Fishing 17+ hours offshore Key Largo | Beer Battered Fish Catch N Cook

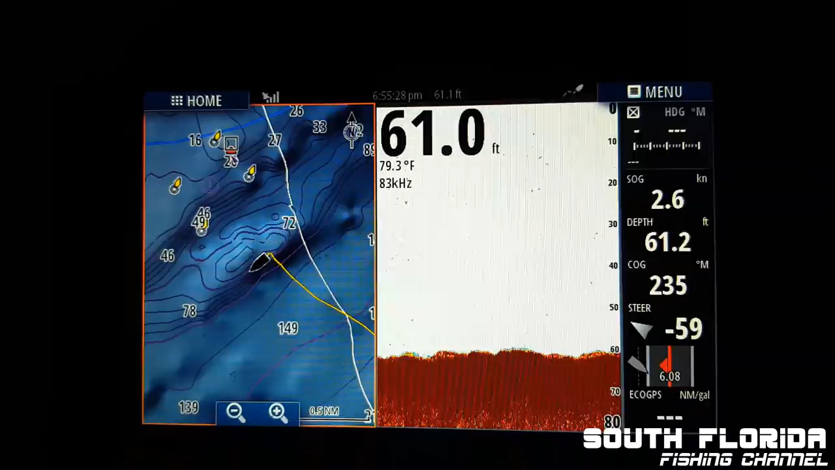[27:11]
On screen: water 79.3°F, speed 2.6 kn
We gotta find them. Where are they at? Where are they at? Nice. Yeah, we're marking not much on the bottom,
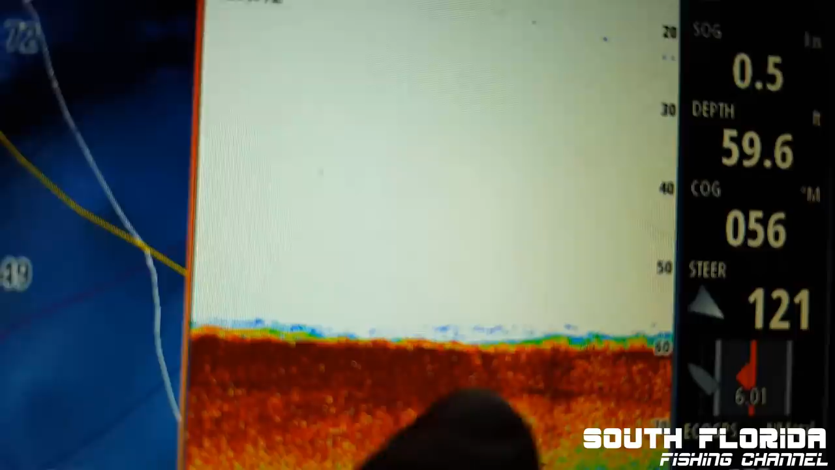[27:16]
On screen: depth 59.6 ft
but there's a tiny bit of fish.
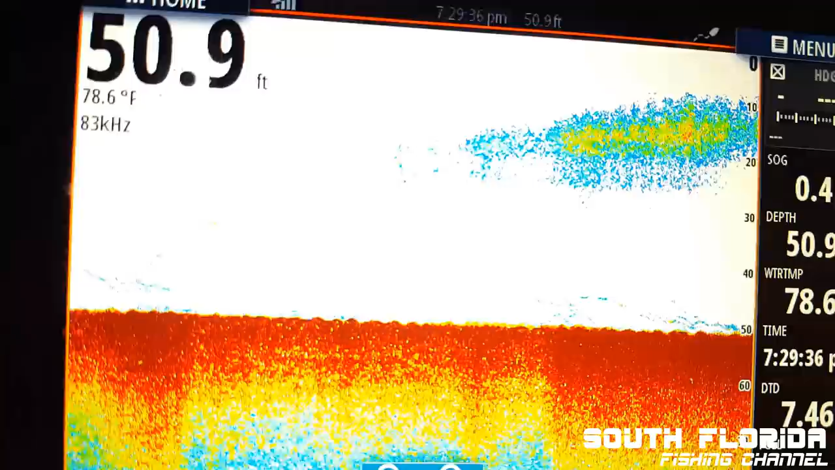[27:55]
On screen: depth 50.9 ft, water 78.6°F
No, I'd say that's a massive pile of yellowtail right there. On top or on the bottom? Right on top.
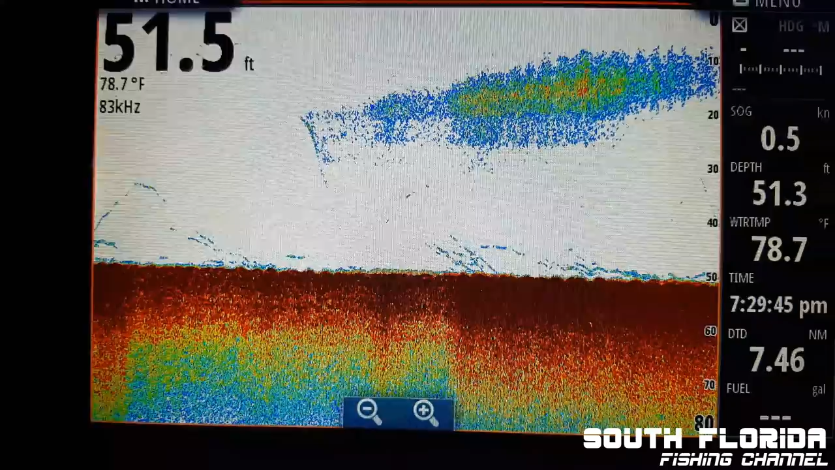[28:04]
On screen: water 78.7°F
10 to 20 feet below us. Nice and quiet. Oh, and you're on? Oh, yes, yes.